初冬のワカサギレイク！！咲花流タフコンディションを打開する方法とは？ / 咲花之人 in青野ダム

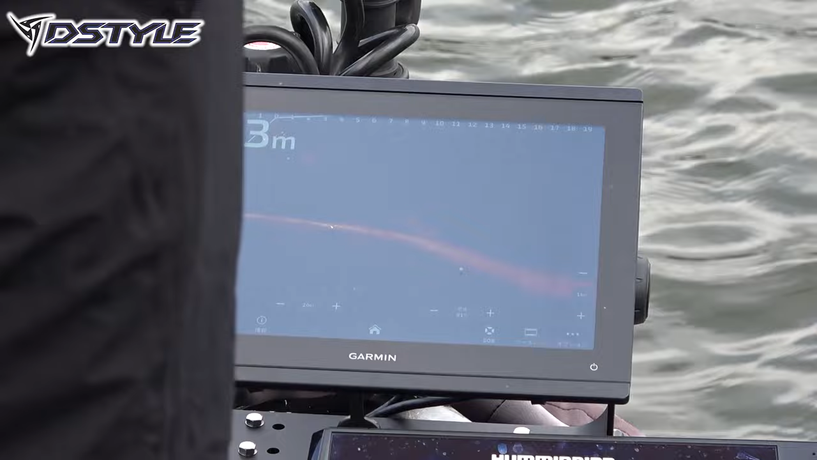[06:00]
ミサキ寄りのほうが魚いるな
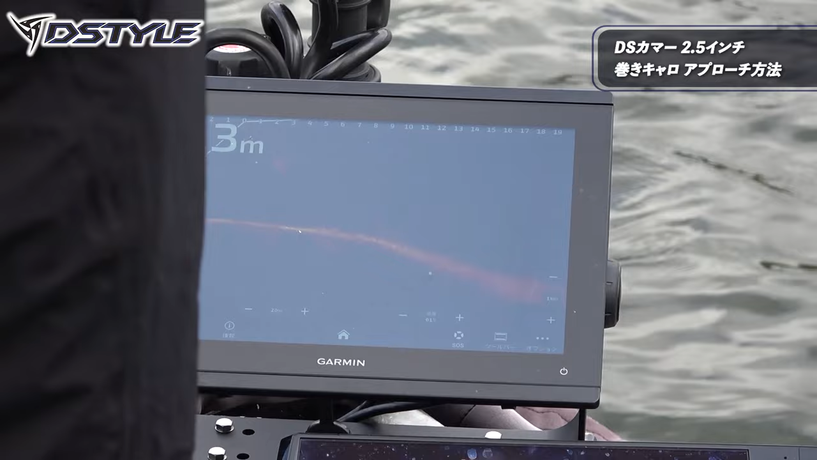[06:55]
ゆっくり中層を巻いてきてその壁にちょっとぶつけてやってたらずーっと追っかけてきててでもう上げようかなと思ったら今だヒッタ食ってった